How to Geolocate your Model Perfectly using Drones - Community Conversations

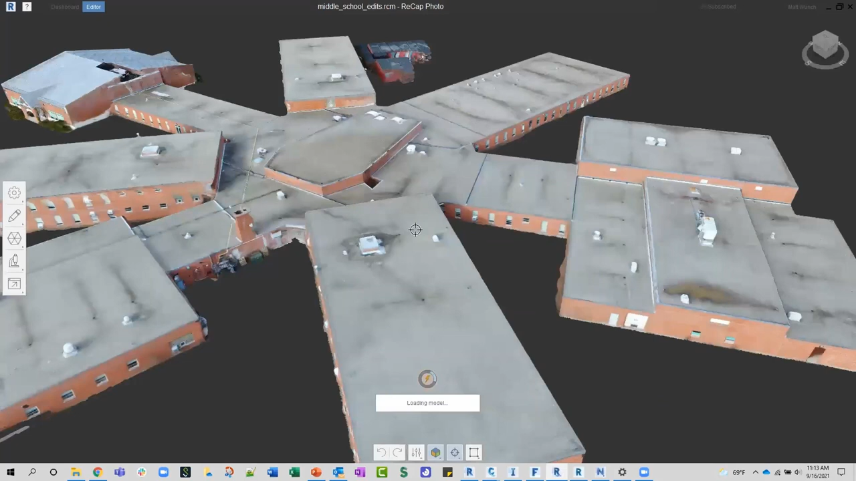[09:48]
And I just happened to crop out all the ground from this model.
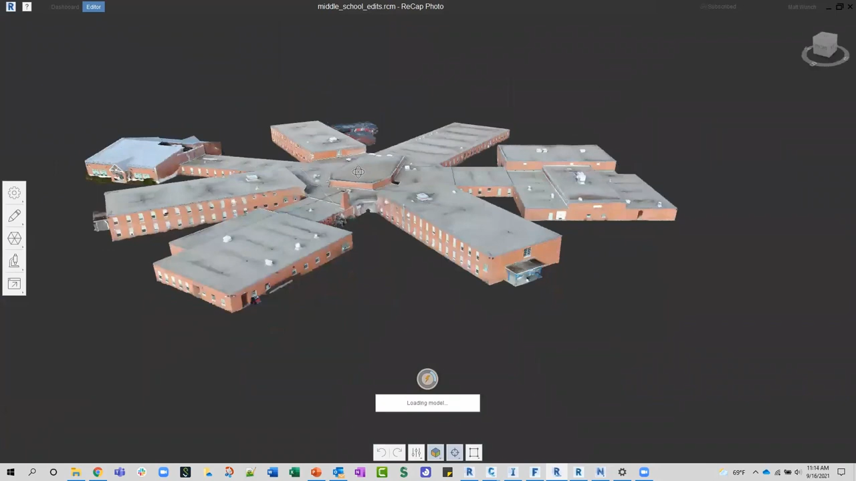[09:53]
And I'm gonna actually use this a little bit later on in the presentation here, but really just kind of just stripping out the excess, we'll call it noise, right?
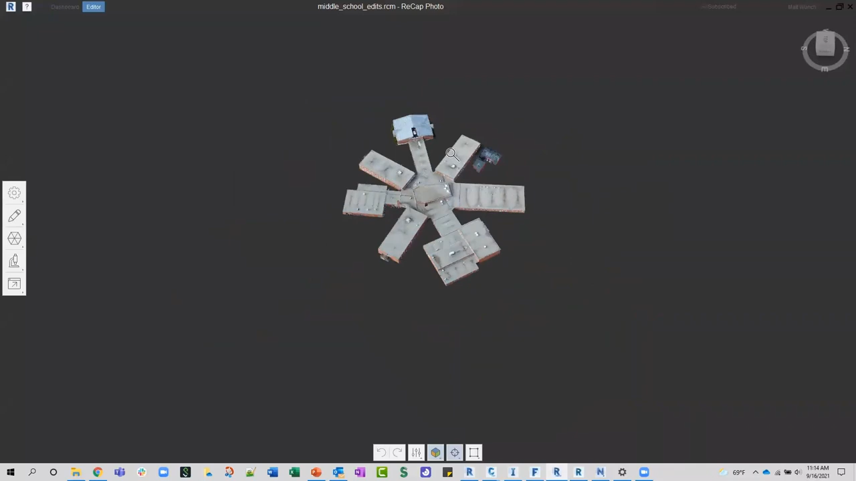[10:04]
So just wanted to be left with just the building itself.
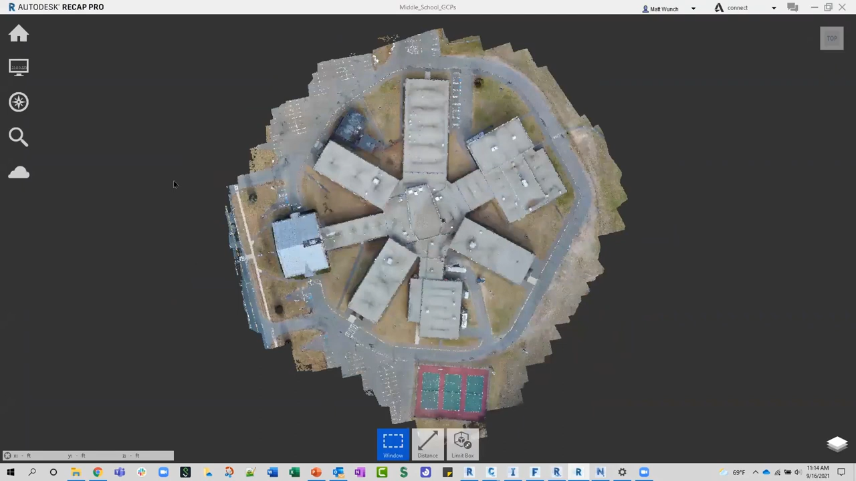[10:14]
Recap Pro, so we've got that same flight data, same model.
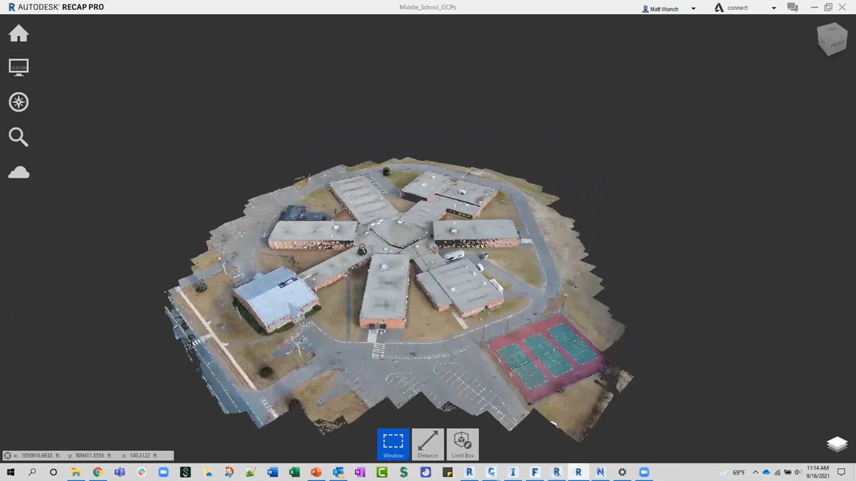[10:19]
But as we zoom into it, we can see that it's actually made up of millions and millions of points.
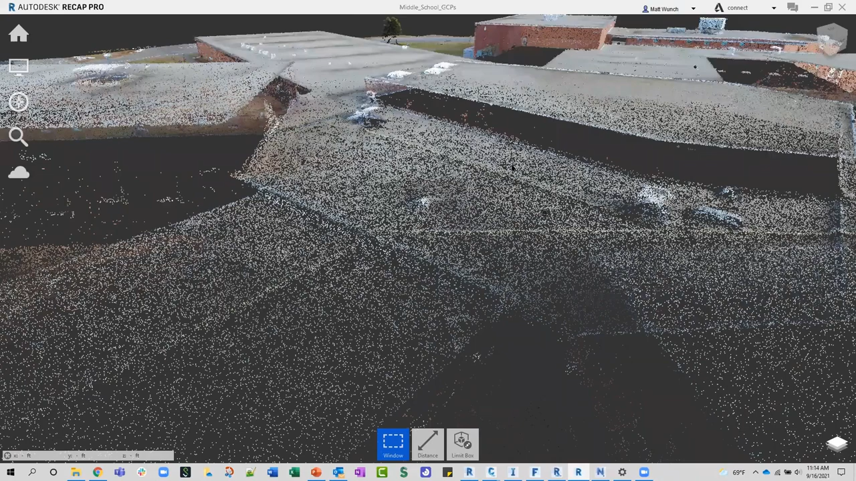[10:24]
I think there's upwards of 7.5 million, if not more, points from this flight.
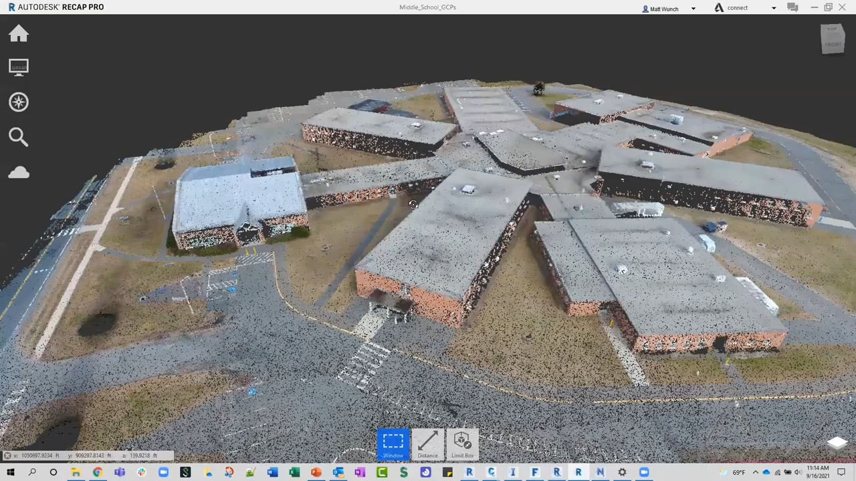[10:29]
All right, so there's the start of our project, right?
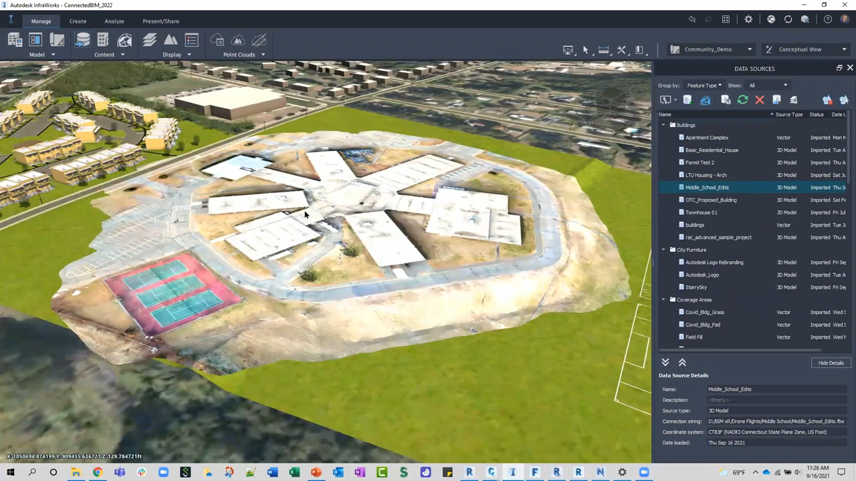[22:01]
See it populated over here. But where's our model, right? I thought everything was tied into the coordinate system, right? That's what recap photo told us earlier.
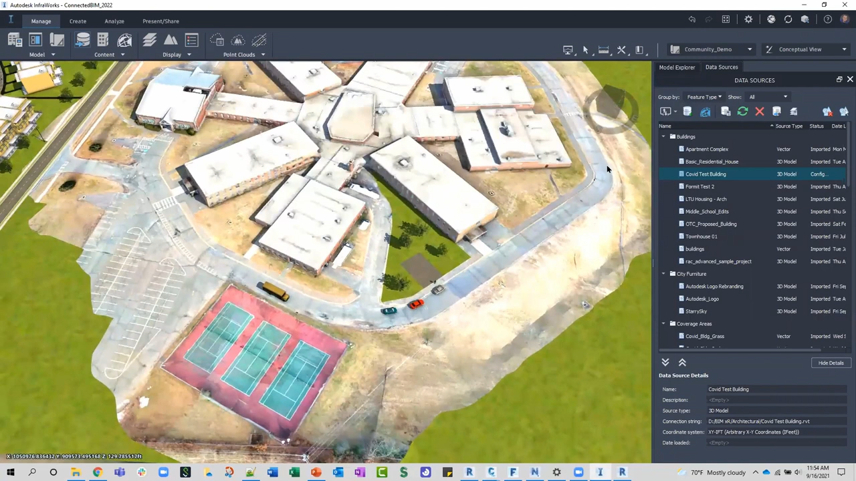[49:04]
Let's jump back over to InfraWorks. So again, we brought in that data source. We need to tell it what it is. All right, so it's buildings, and it's going to be
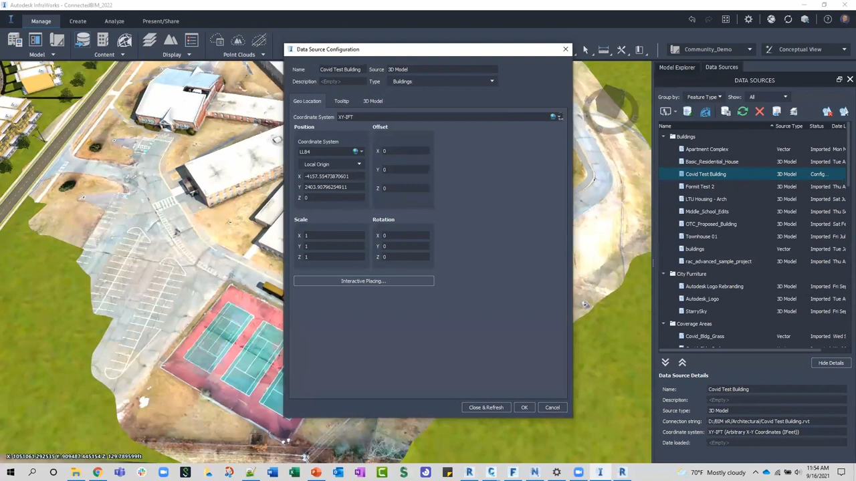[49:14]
NAD 83, close and refresh.
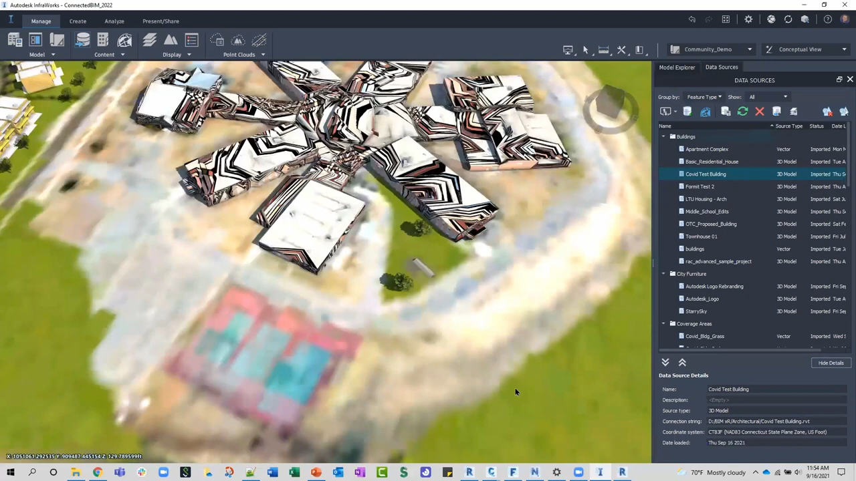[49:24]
Cool, all right, there it is. So it wasn't set to the correct elevation,
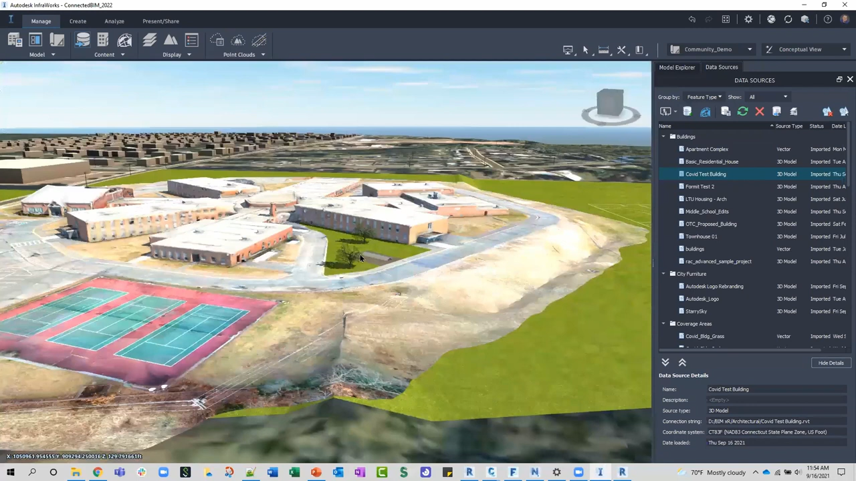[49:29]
obviously, so one thing you'd want to take a look at, make sure you've got the, oh, look at that, it did. So yeah, just make sure, you know, when you're doing all this, make sure your elevations, your levels in Revit are set. I did kind of gloss over that, kind of speeding through some of this.
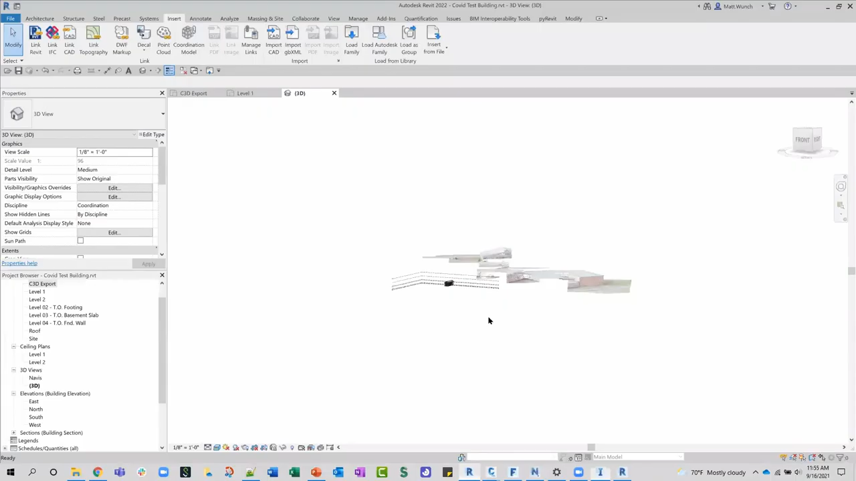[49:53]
So it looks like it did bring in that point cloud in the right location based off of those shared coordinates. So yeah, as long as everything is set, everything is linked properly.
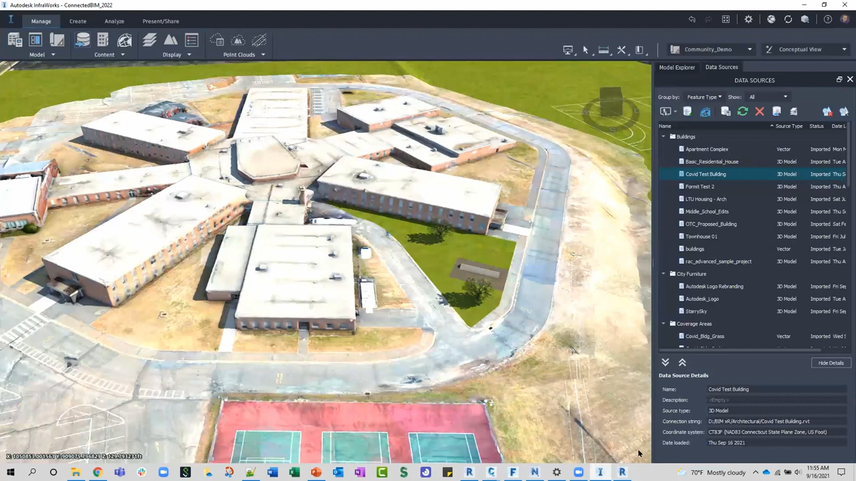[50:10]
Oh, this, that's not good. That may have something to do with my building being partially underground there.
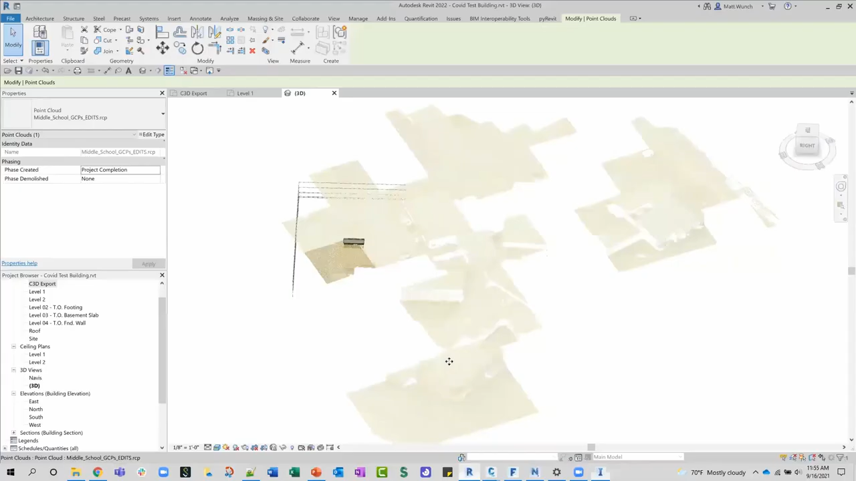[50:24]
Right, so we've got all this information. Yeah, look at that. It did actually fall into place. Cool. So we've got all this information tied to each other now, right?
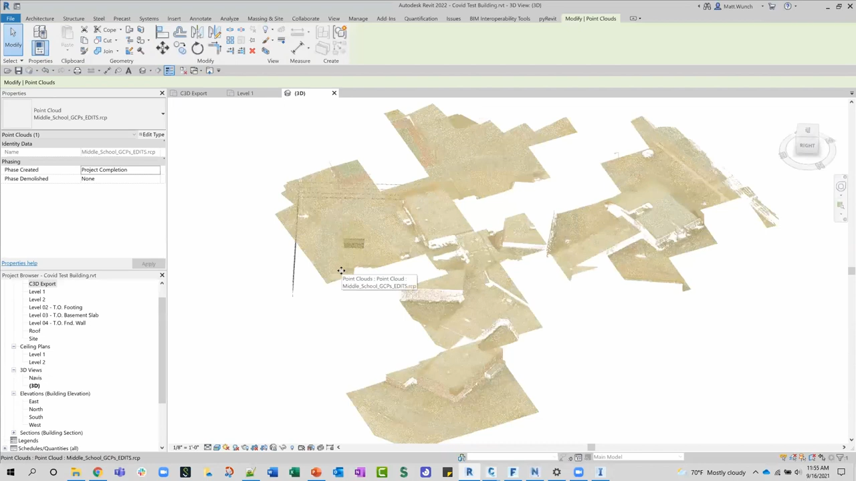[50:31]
So very, very little rework, if any, when it comes to pushing that information from Infraworks to Civil 3D,